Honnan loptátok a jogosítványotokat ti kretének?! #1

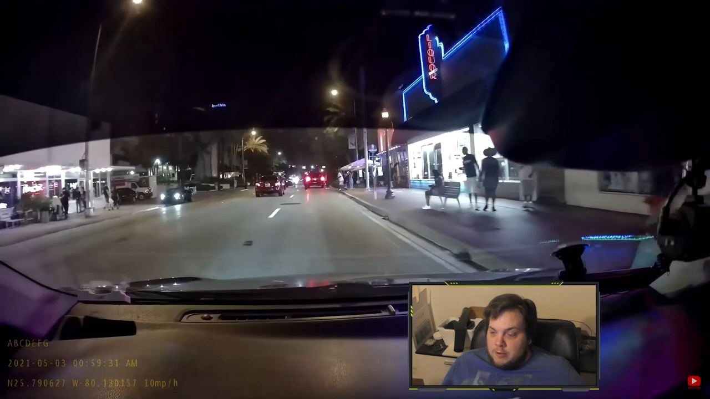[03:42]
Oké. Itt meg úgy látom, hogy egyébként valami nagyon jól szituált környék az autókból ítélve. Igen, ott összvillogóval áll egy golfkocsi az út közepén, jól látom? Igen, kiszáll előle egy, hát nem teljesen normális.